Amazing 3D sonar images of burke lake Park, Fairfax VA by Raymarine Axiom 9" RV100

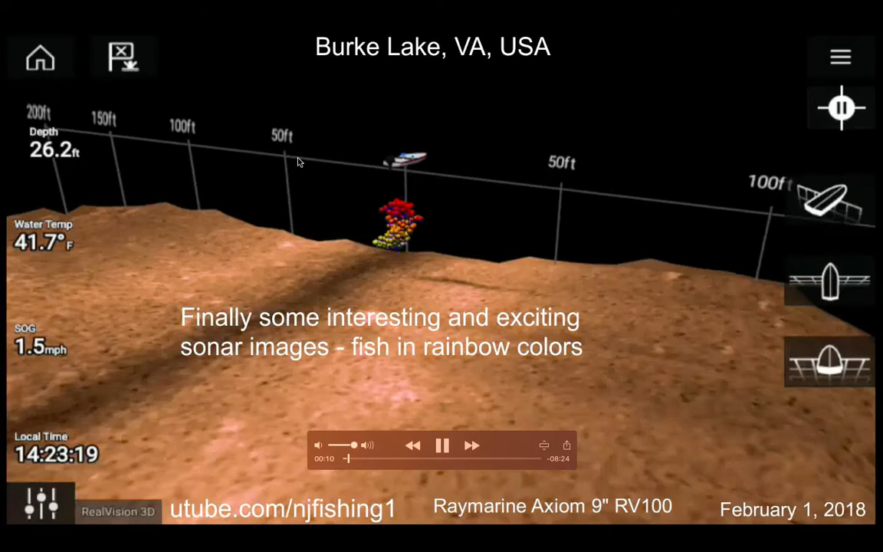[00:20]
On screen: depth 26.2 ft, water 41.7°F, speed 1.5 mph
fingers you know these fish are in rainbow color so I'm trying to put a
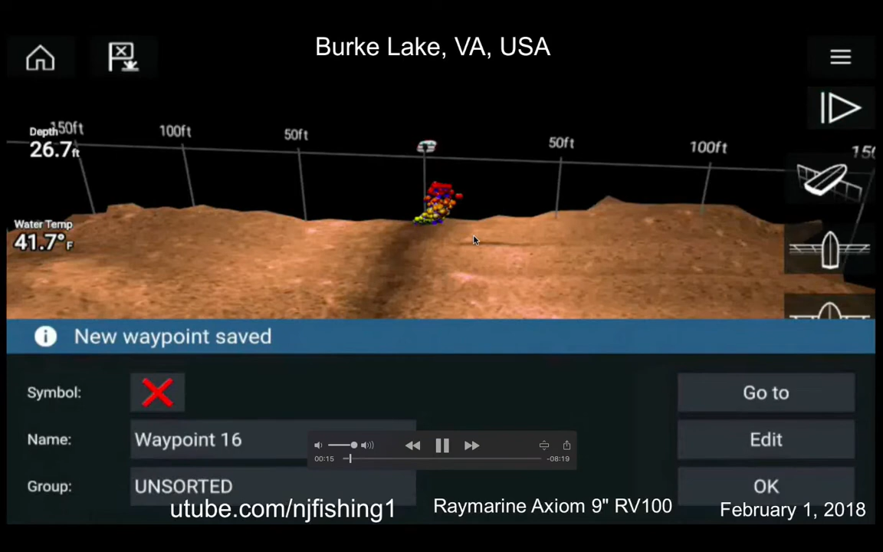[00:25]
On screen: depth 26.7 ft, water 41.7°F
set point basically I point my fingers at here
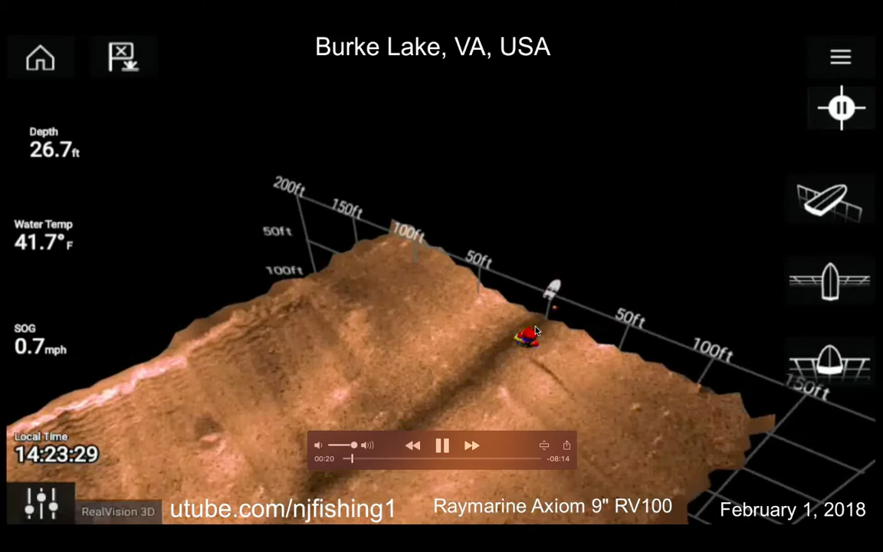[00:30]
On screen: depth 26.7 ft, water 41.7°F, speed 0.7 mph
and then continue to press down for a couple seconds and then that other
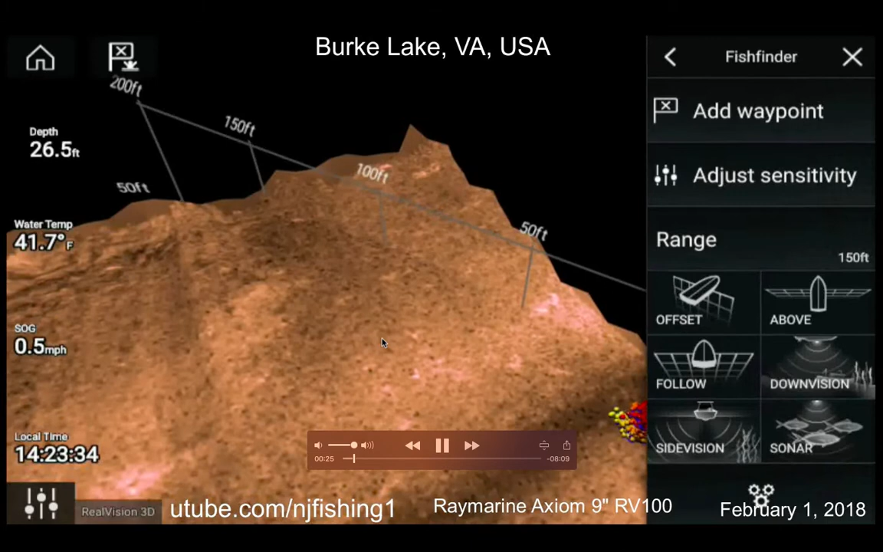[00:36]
On screen: depth 26.5 ft, water 41.7°F
manual come up this is down vision to see those
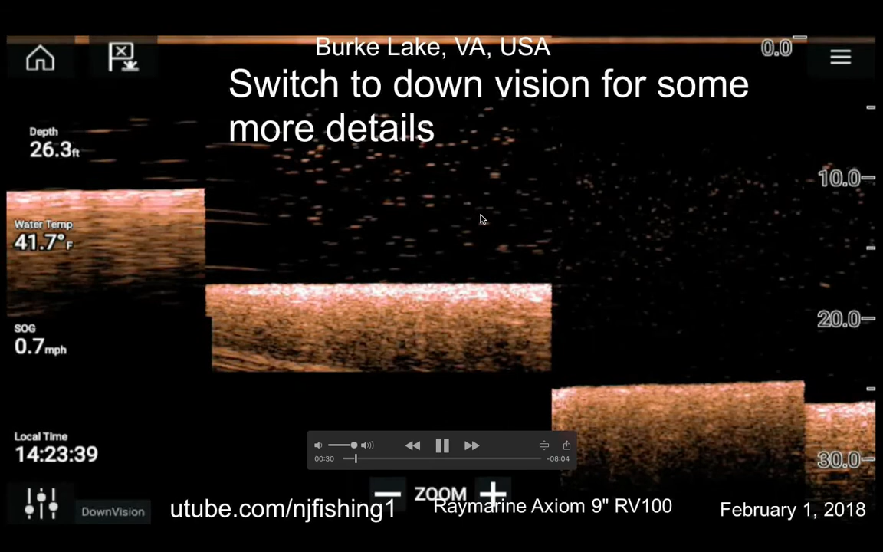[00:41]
On screen: depth 26.3 ft, water 41.7°F, speed 0.7 mph
fish and I'm at 26 feet deep of water basically it's like standing on the third floor if you count 10 feet
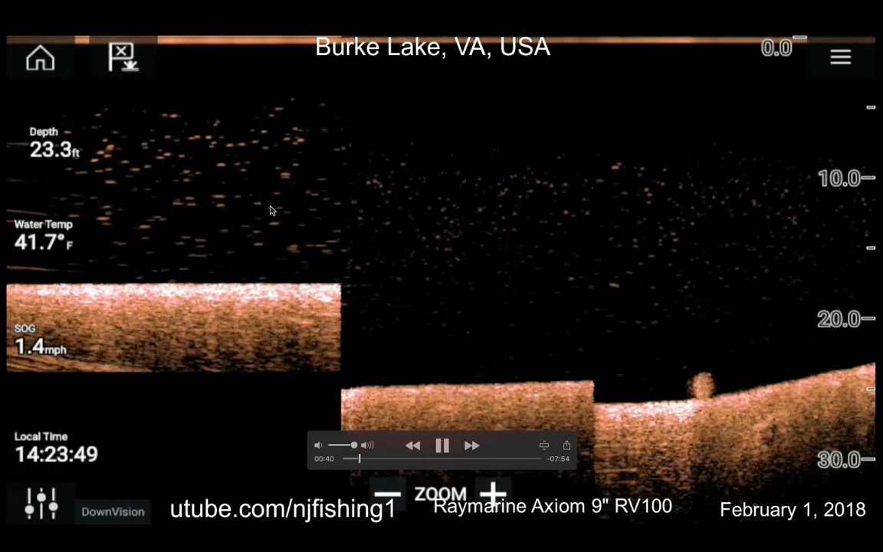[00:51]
On screen: depth 23.3 ft, water 41.7°F, speed 1.4 mph
is one story of building and you know that's two
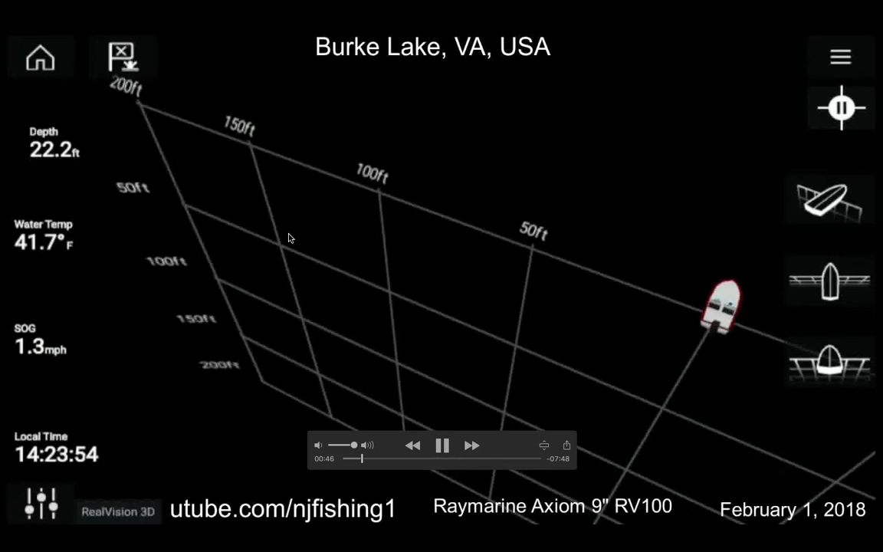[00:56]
On screen: depth 22.2 ft, water 41.7°F, speed 1.3 mph
stories above at the top of the second story so you know
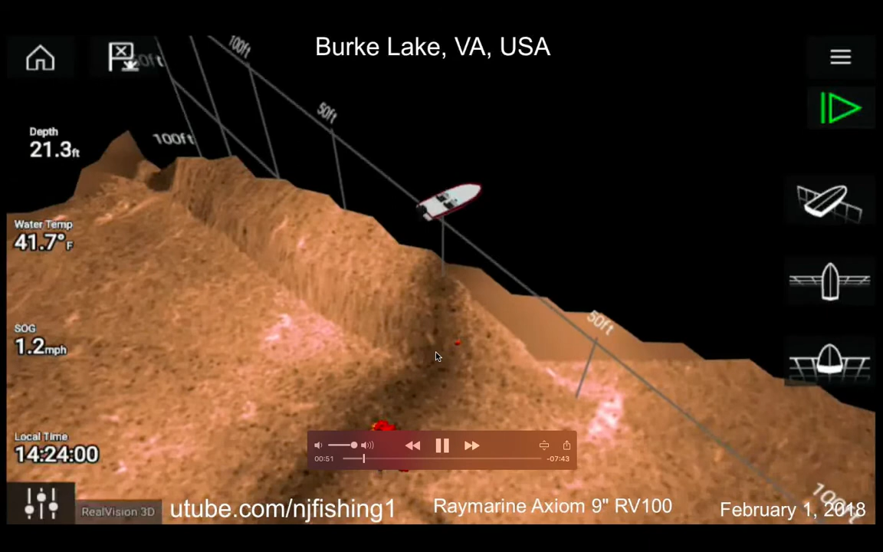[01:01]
On screen: depth 21.3 ft, water 41.7°F, speed 1.2 mph
here we go so they I just placed a waypoint and they are at about 50 feet to my right now and water temperature is 41 degrees very cold
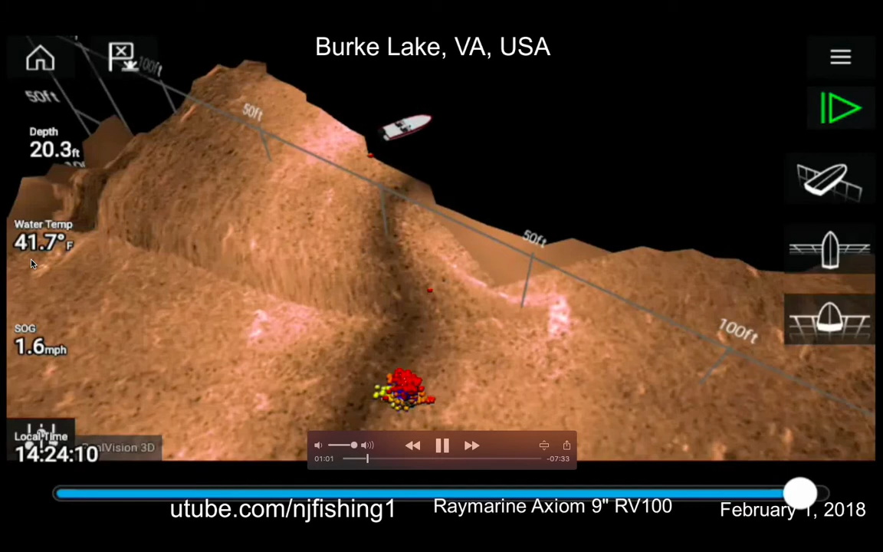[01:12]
On screen: depth 20.3 ft, water 41.7°F, speed 1.6 mph
and see continue to roll they say
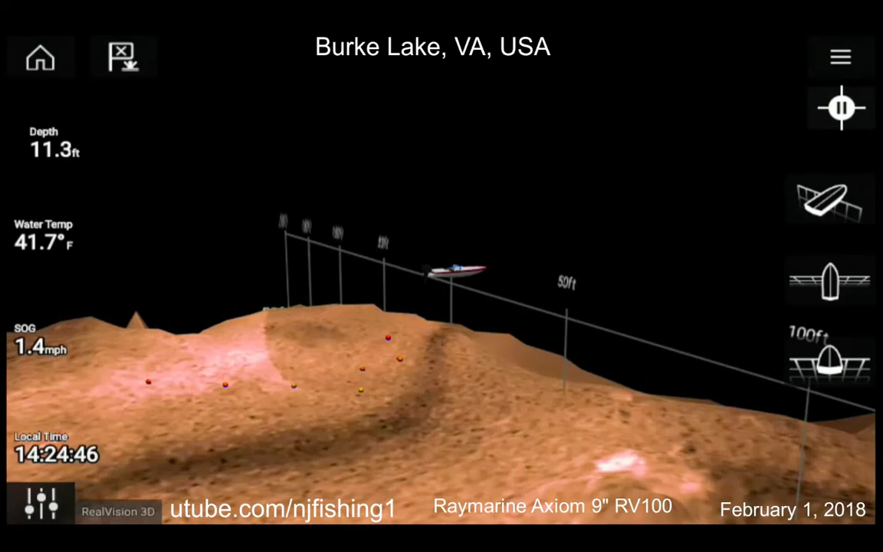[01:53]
On screen: depth 11.3 ft, water 41.7°F, speed 1.4 mph
that's what makes fishing so interesting and so challenging and so
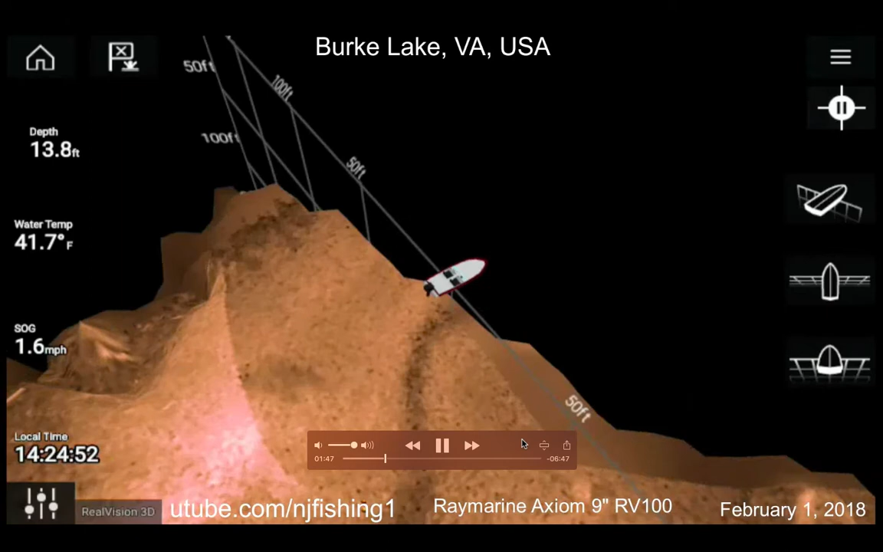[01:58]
On screen: depth 13.8 ft, water 41.7°F, speed 1.6 mph
difficult and I recorded this sonar video 3d sonar radio it looks just like a gaming video and it's recorded from Raymarine axiom 9 inch fish finder multi-function display and with RV real vision right here real vision 3d transducer
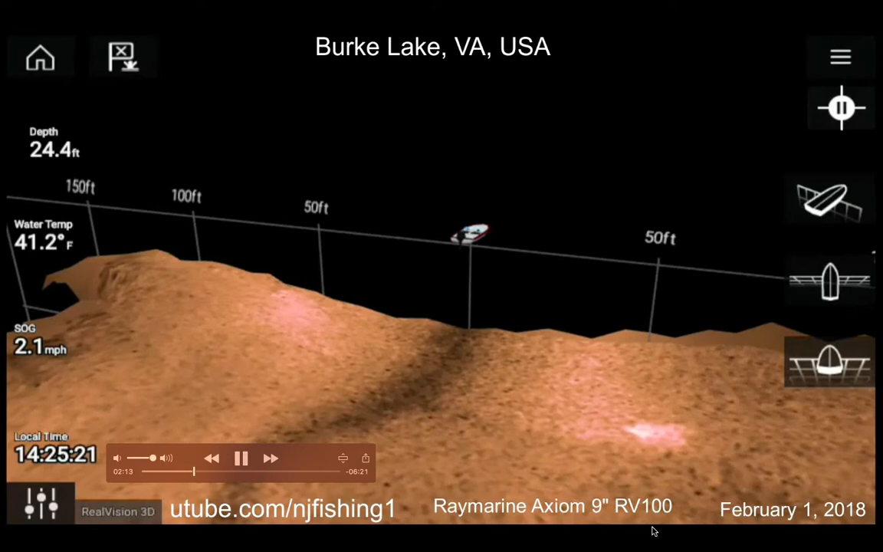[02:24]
On screen: depth 24.4 ft, water 41.2°F, speed 2.1 mph
transit mount so the model number is RV100 and you can see 99% of the fish living 1% of the water and the other 99% of the water just don't have any fish look this is all barren no fish at all you know but this is my kayak even though there's no kayak symbol in the Raymarine